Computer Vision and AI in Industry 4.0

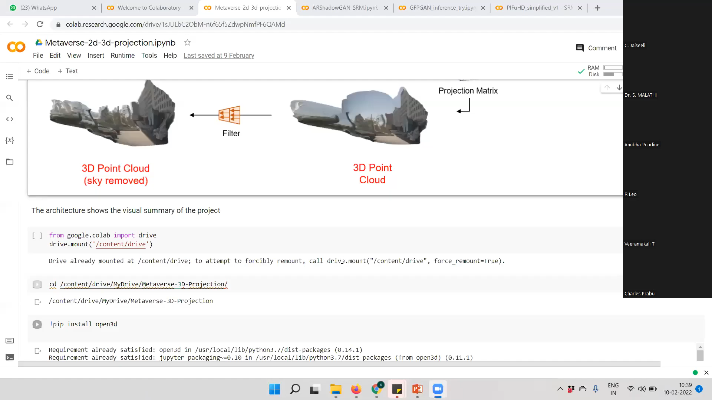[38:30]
It's visible, sir. Yeah. Yeah, thank you.
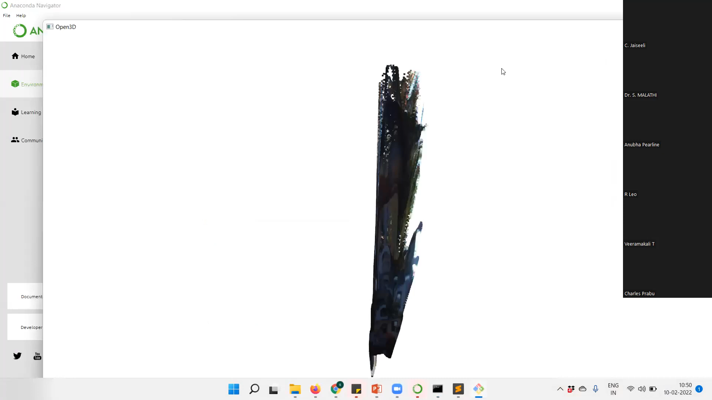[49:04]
So can you able to see the same?
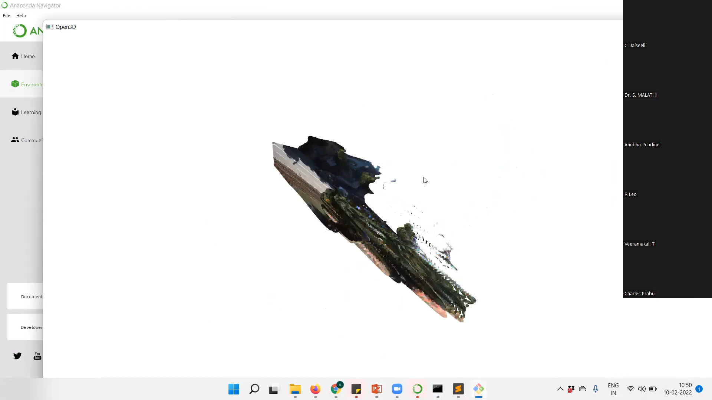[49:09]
I just transformed the same image, right?